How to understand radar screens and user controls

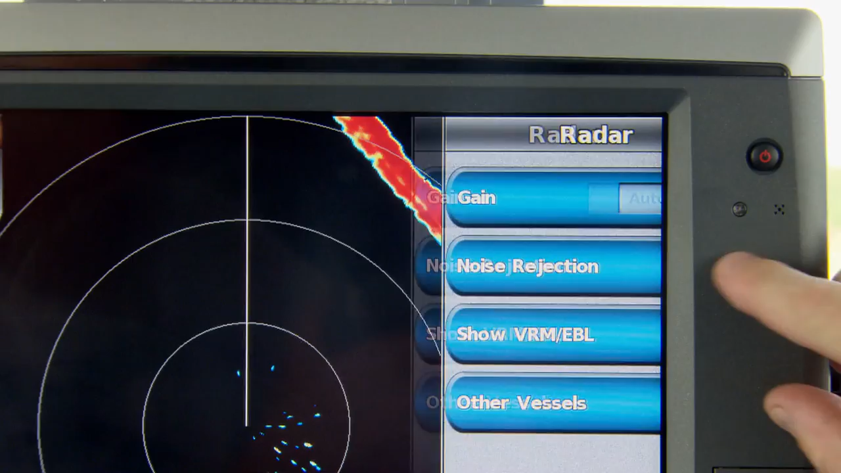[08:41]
The Garmin unit will default to auto-gain in an attempt to give you the best radar picture.
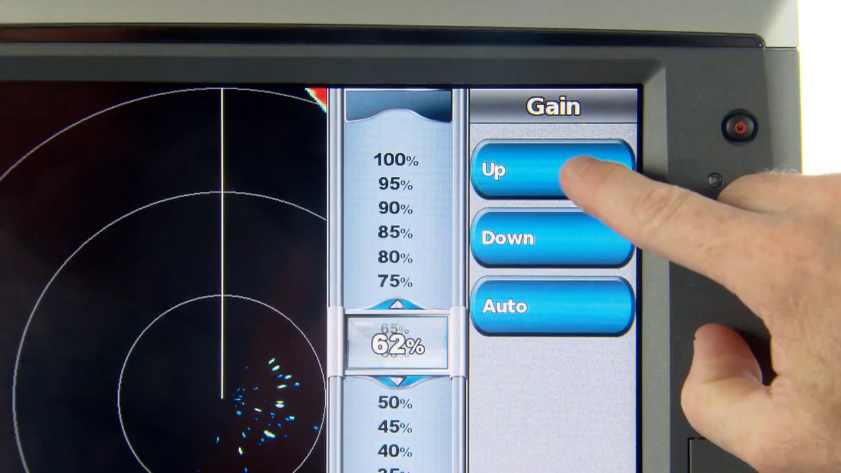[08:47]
If you want to see more radar targets, increase the gain setting.
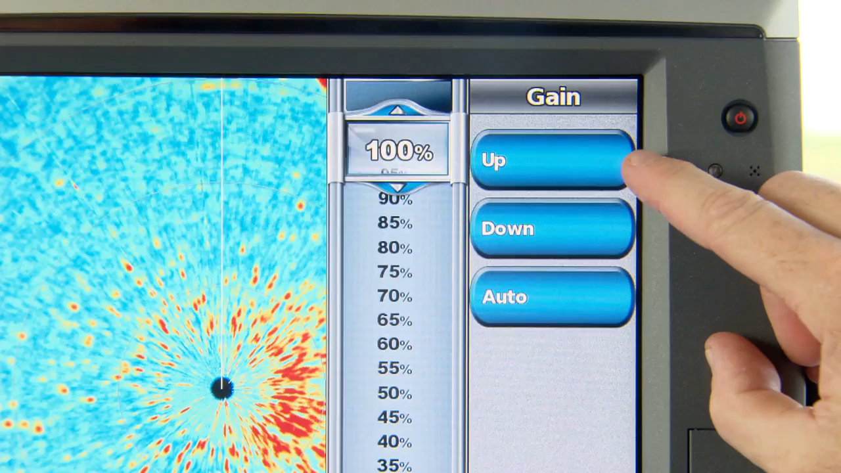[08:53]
Increase the gain setting too much, though, and your screen will be completely cluttered with false returns from waves or other targets.
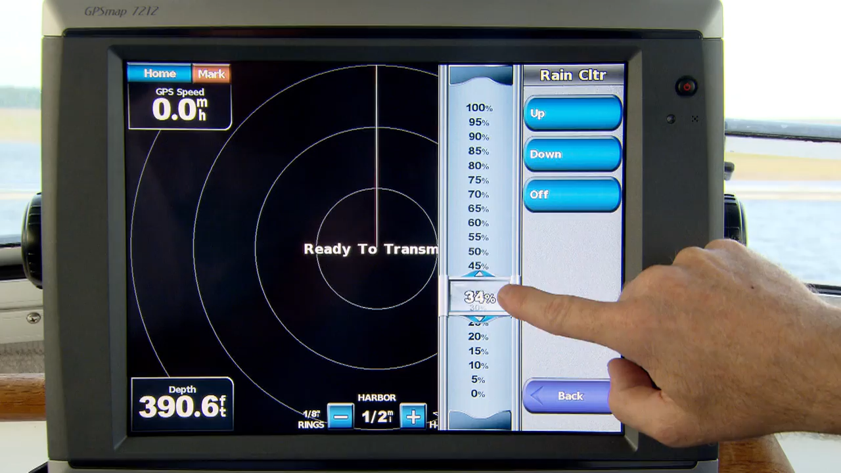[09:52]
Turn the rain clutter up if you want to try to eliminate clutter caused by rainstorms and see a boat that's inside that rain cloud somewhere.
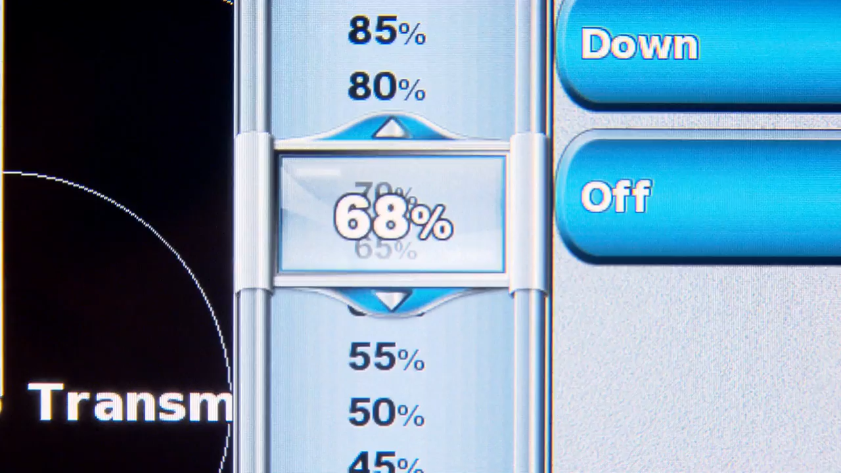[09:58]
Sea clutter has several presets for calm water, medium, and rough conditions, as well as manual settings.
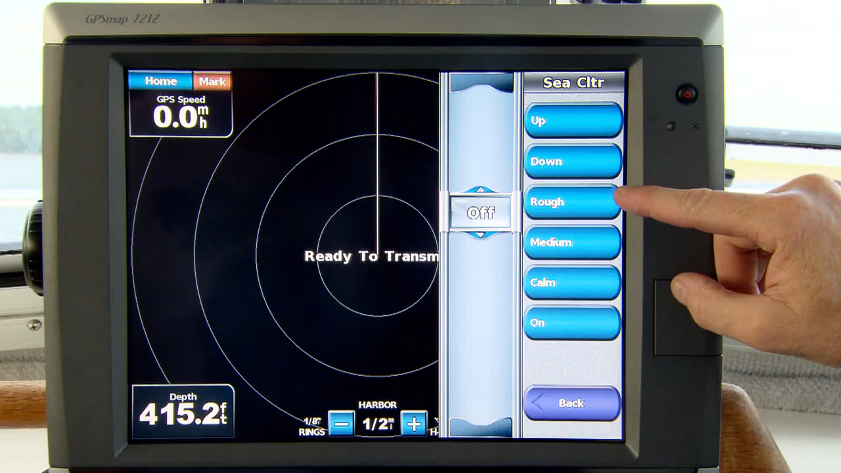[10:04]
Waves can reflect that radar's energy back and show as false targets.
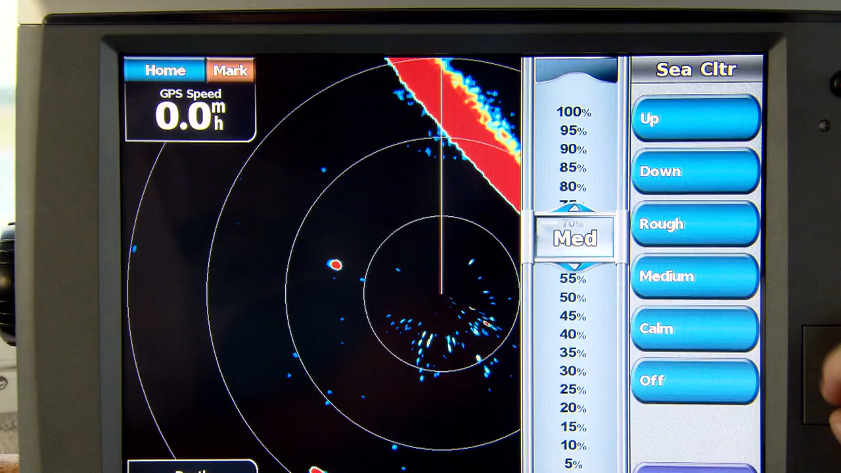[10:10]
By tuning the sea clutter for your local conditions, you can eliminate many of those false returns. And finally, crosstalk rejection. If you have a lot of other boats in the area with their radars banging away, you can get lots of interference from those other radars.
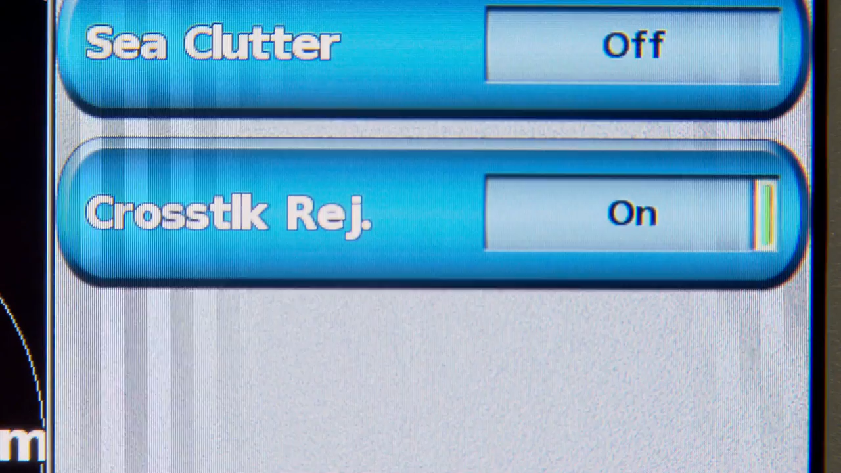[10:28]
Turn on the crosstalk rejection if you see lots of clutter that you can't tune out using the other settings.
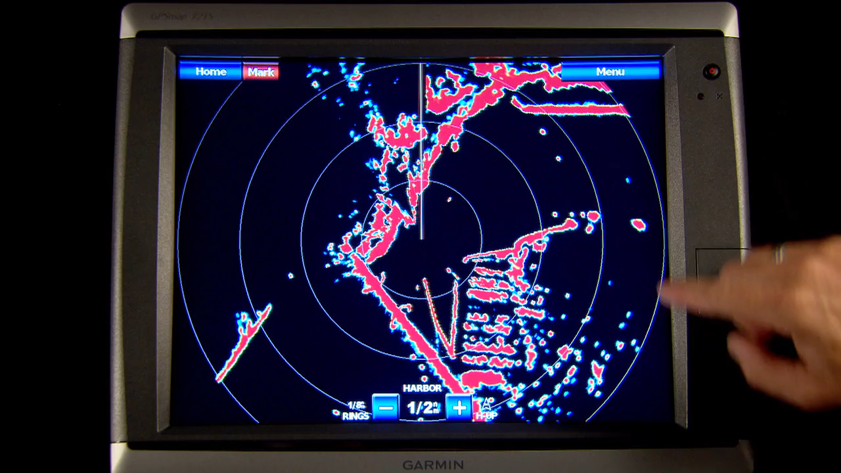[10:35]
All right, let's dive into the radar setup menu now and show you a few other user settings. We already talked about the radar's orientation, so let's go to the front of boat offset.
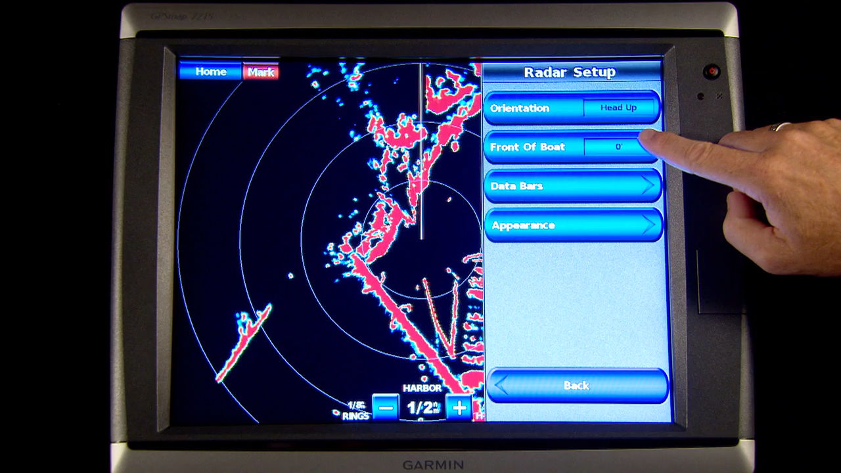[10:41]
You should only have to adjust this offset if the radar itself was physically mounted slightly offline.
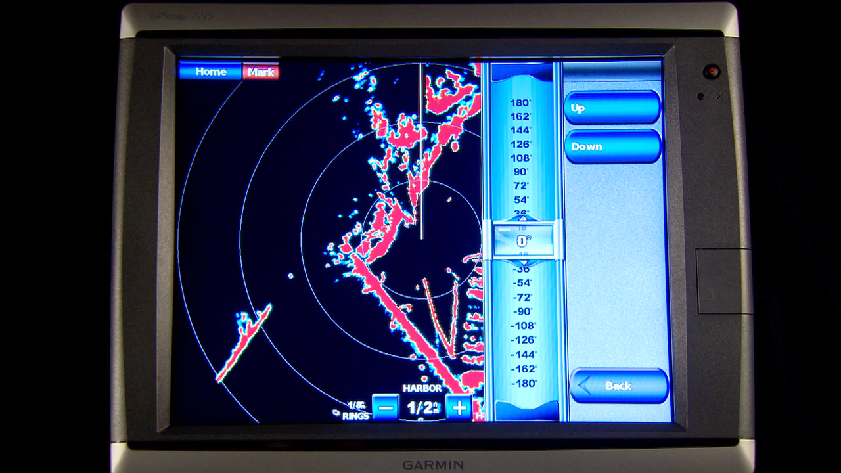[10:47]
Try lining up the boat on a fixed radar target and compare the target's position against this heading line.
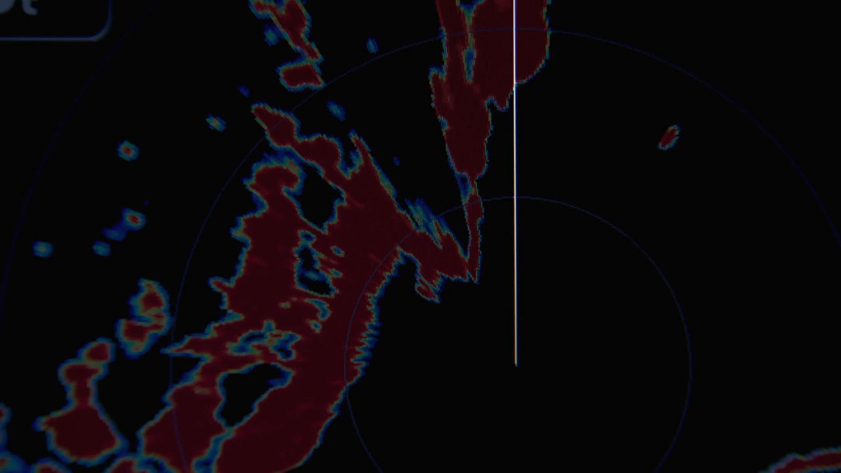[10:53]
If the target consistently appears on one side or the other of the heading line,
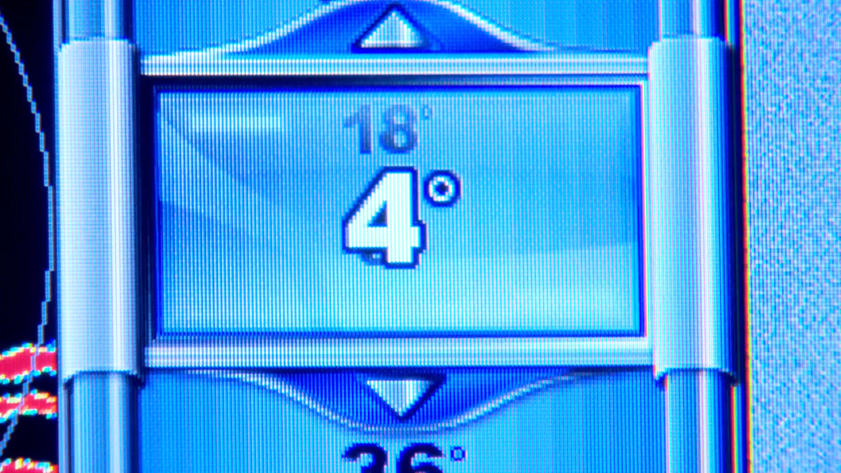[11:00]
you can dial in a few degrees of offset to align the target perfectly.
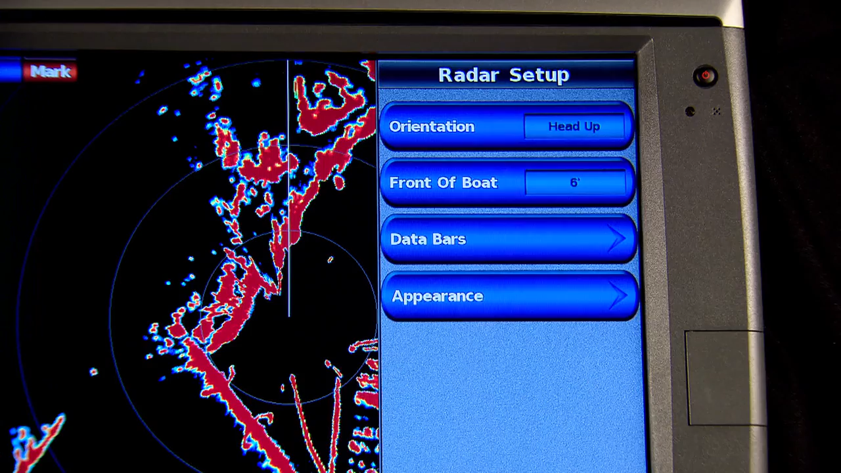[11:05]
The data bar option allows you to turn on or off or change the data that shows up in these four boxes in the corners. Or you can add more data bars like fishing data, fuel burn data, sailing data like wind speed, and XM data if they're available.
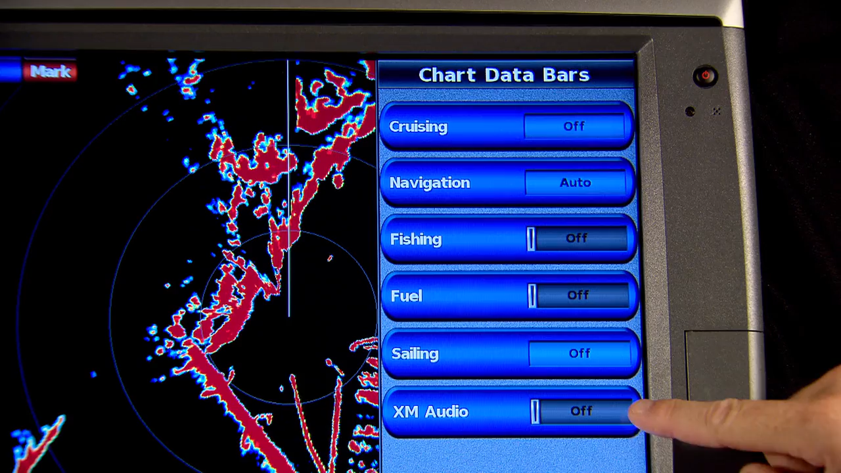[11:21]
All right, one last menu to explore, the radar appearance option.
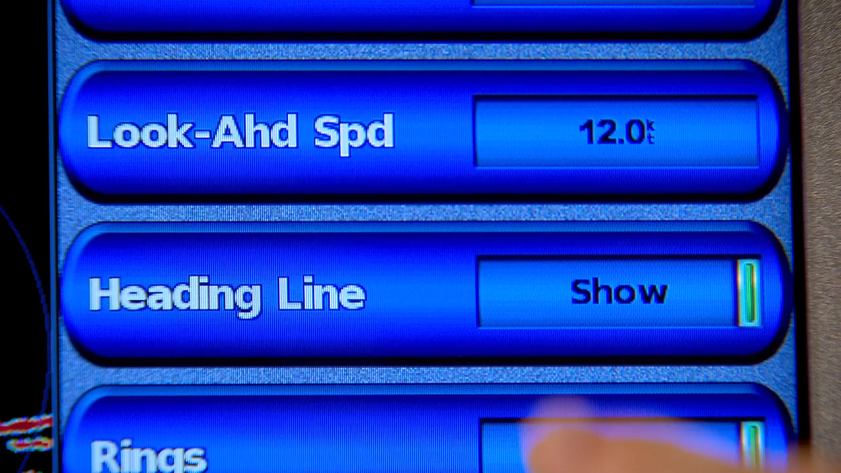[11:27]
We've already talked about changing the screen colors, so let's go directly to look ahead speed.
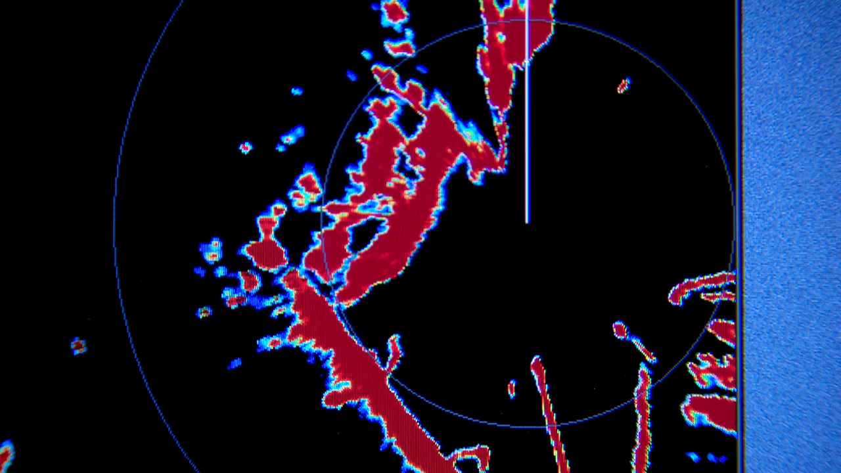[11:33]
As we said, your boat is located right in the center of the screen, so you can see radar targets coming at you from all sides.
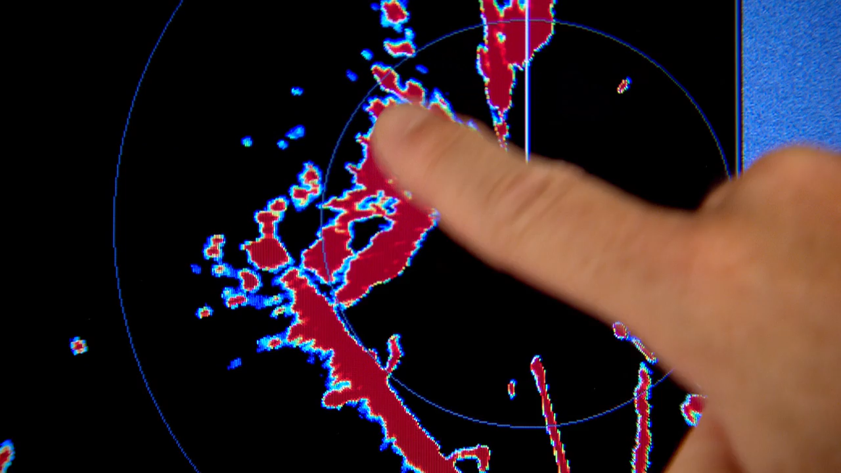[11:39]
But if you're a power boat going 30 knots, you may want to shift the radar so that you see further in front of you. Easy enough? Set the look ahead speed to, let's say, 12 knots.
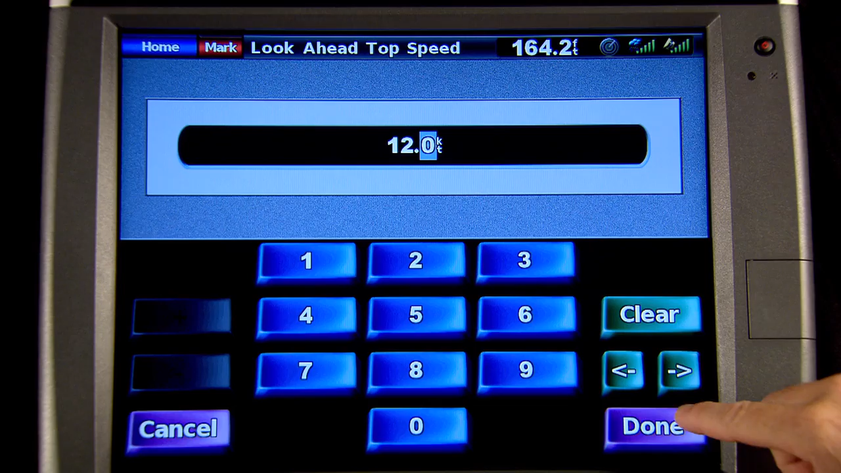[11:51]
So when you're going slow and radar targets can approach from anywhere, your boat is positioned in the center.
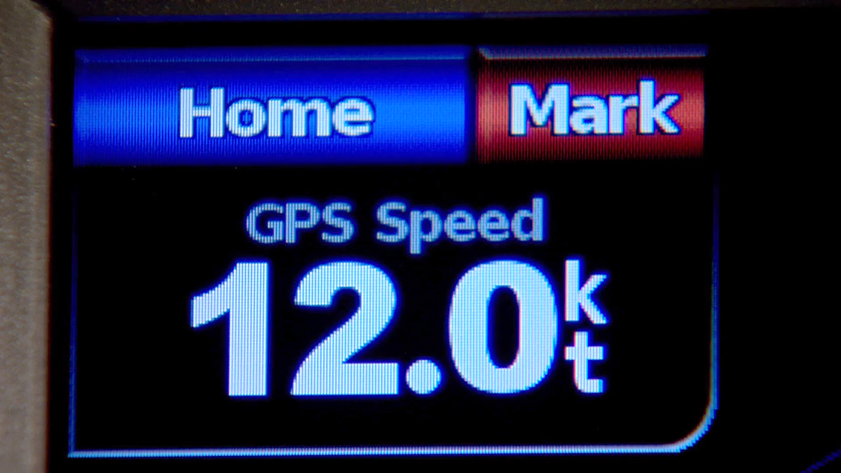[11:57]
When the GPS tells us that the boat has hit 12 knots, we will shift your boat's position to show more water in front of you and less behind you. Also under appearance, you can turn off the heading line and the range rings if you want.
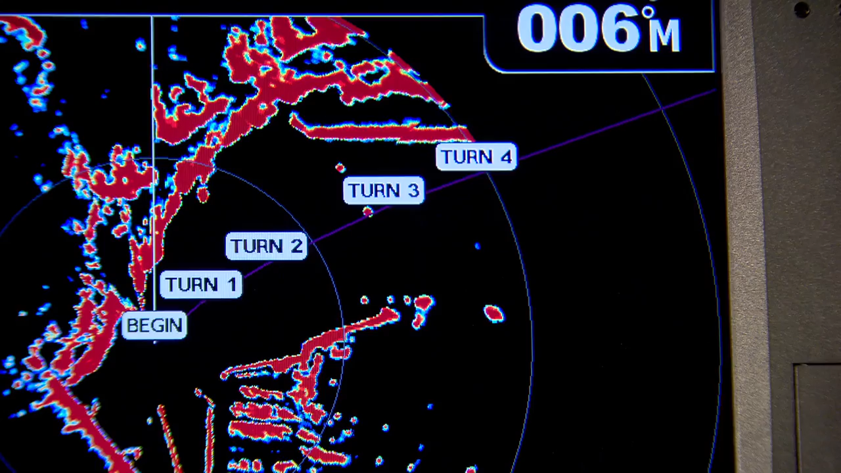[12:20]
One great feature of Garmin's integrated GPS and radar is the ability to show GPS navigational information on the radar screen. So if you're actively navigating to a wait point, you can see the magenta course line and wait points on your radar screen.
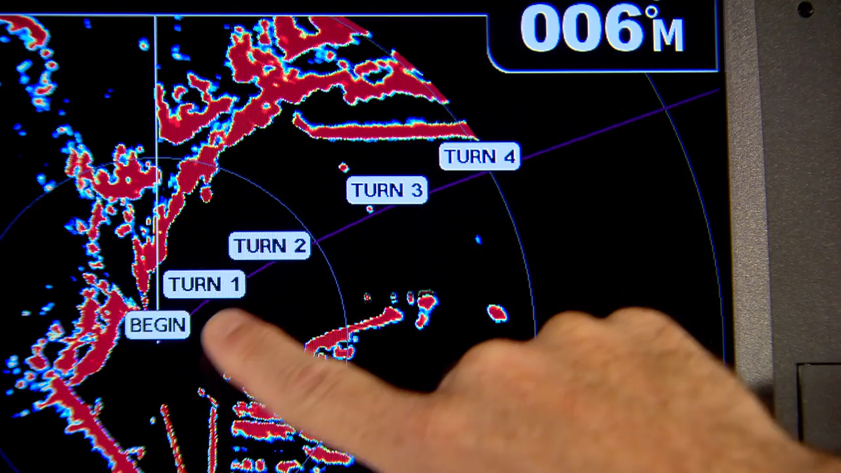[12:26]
If for some reason this bugs you, you can turn them off here.
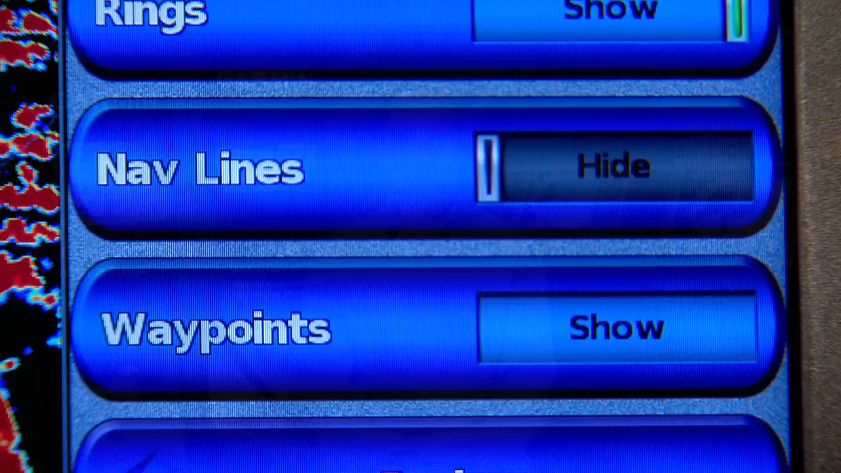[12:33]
Before we close, we wanted to show you a few more radar views that you might like.
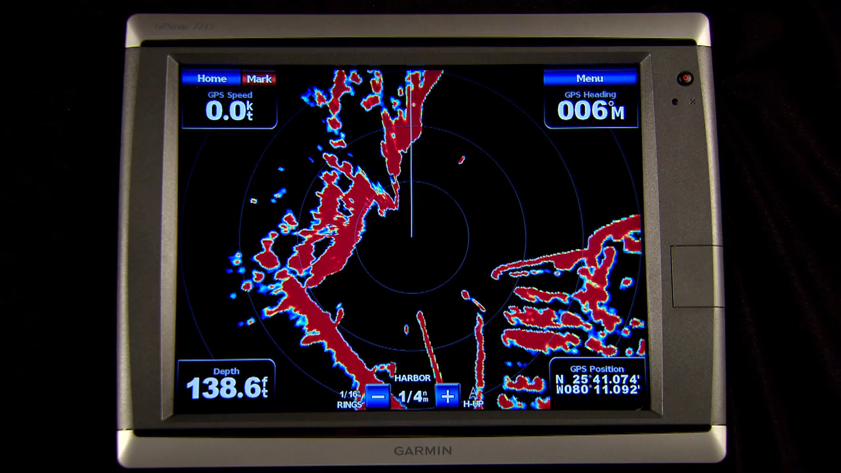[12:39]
So far we've demonstrated the full screen radar modes like harbor and offshore options,